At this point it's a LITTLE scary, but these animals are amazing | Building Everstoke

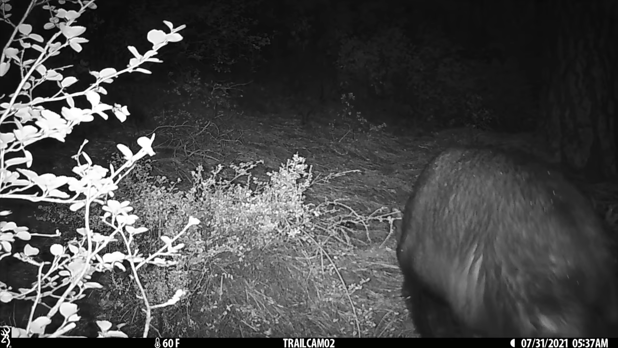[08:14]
Oh, big old Billy. 537 AM. And this is where I try to have some kind of marking where it's like that was the same bear, you know, the ear, the tail, the foot. Hard to tell. The size.
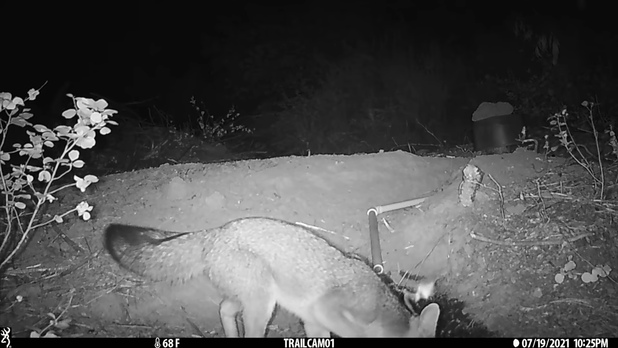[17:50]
Oh. Dude, no way. That's cool. Because the fox is definitely the most common thing we see on the game camera. He wasn't there. Oh dear. No way.
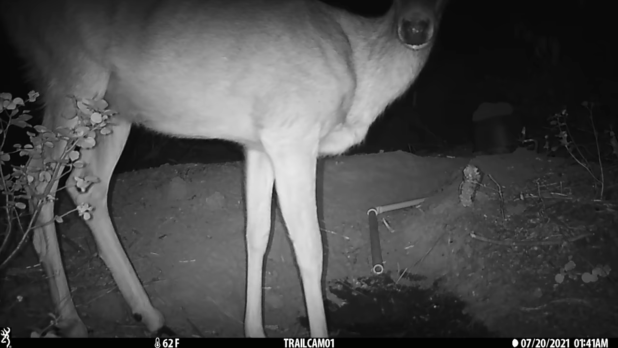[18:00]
Clip 416. That's great. Late night drink. Whoa. No way.
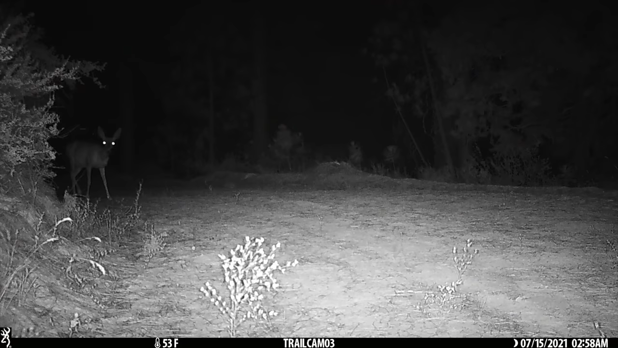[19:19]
Look at that. I put the bigger stake in there. I'm going to shoot down the road a little bit more, but I love this shot too because we always see him kind of creeping around the corner. Yeah. He's coming right at the camera. That is cool. Clip 0003. Mmm yum yum. Whoa. Spooked. Clip 10. That's cool.
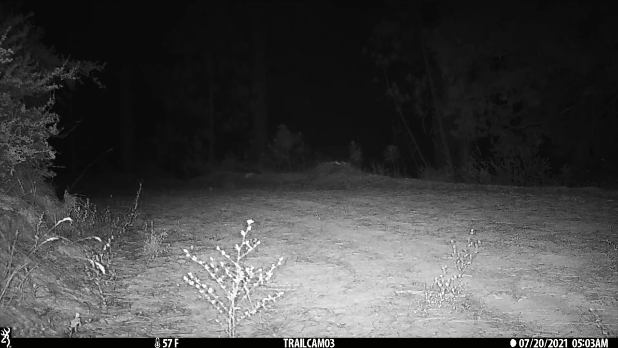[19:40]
I got to get out of here. Maybe that. And then see something chasing it. That would be the best. That would have been cool. Skunk. Oh crap. Skunk down low.
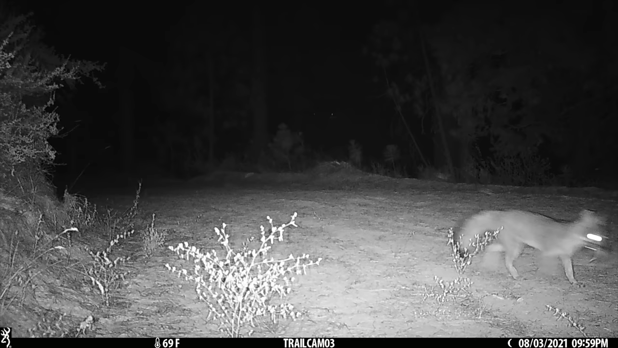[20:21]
Oh, that fox had something in its mouth for sure. Clip 68. What are those little things? You see the reflection of the eyes of like the chipmunk or the rat that it caught.
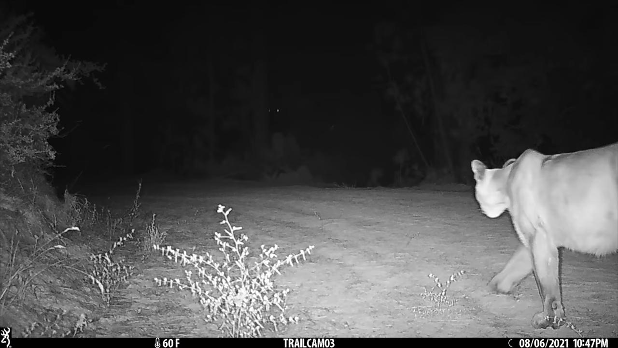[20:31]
Dun, dun, dun. Now that, everybody that says, oh, the footprints I take in and showing on Instagram, that is definitely a mountain lion. It's a mountain lion. Guaranteed. Long tail, muscular, amazing.
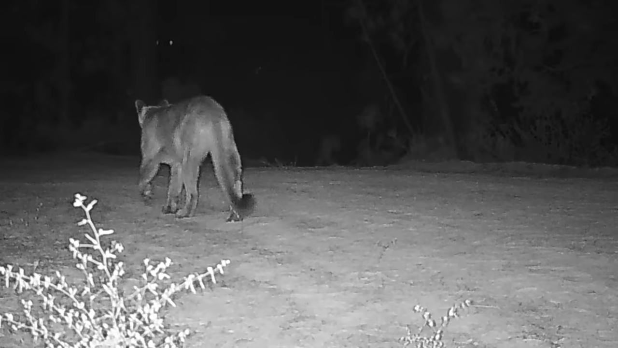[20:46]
And that's the shred quarters right there. Heading your way. Like at 1047. Joe was sleeping outside.
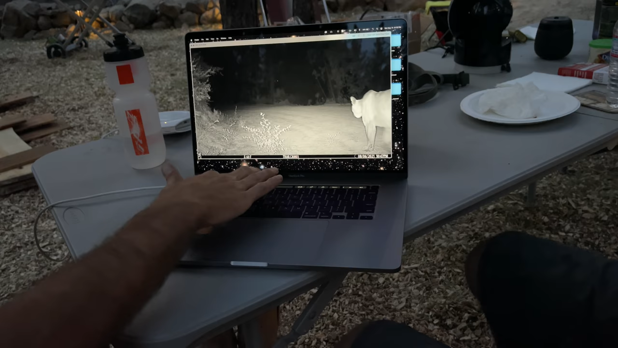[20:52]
The Colorado kid was sleeping outside that night. Bobcat. Oh, that I haven't seen. Yeah. That's cool. Look how big that thing looks. Yeah. It's, man, it's hard to say. Cause those things are usually smaller. They're about the size of a, That's cool. Smaller than a golden retriever. But like, I've seen them up close before in Yosemite. Yeah. And see, they've got really short tails. Short tail. So the other one without a doubt is a mountain lion. Yes, for sure. And then this is definitely a bobcat. It's got the striping like tiger striping on its thing.
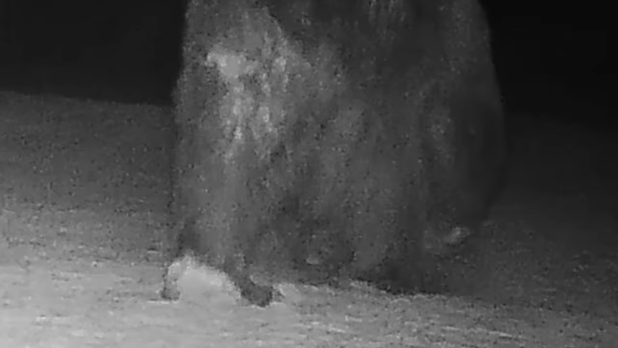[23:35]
Look at the size of those snowshoes. Things are rolling with the grumper. We got the side panels going.